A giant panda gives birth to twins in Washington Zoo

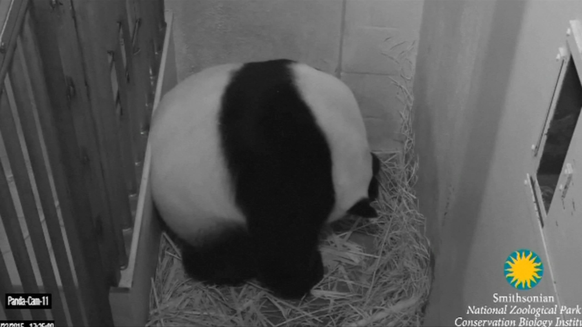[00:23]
Zoo officials said Mei picked up the cub soon after giving birth and is being a great mother. After the second surprise birth, one cub was placed in an incubator in line with protocol when twins are born.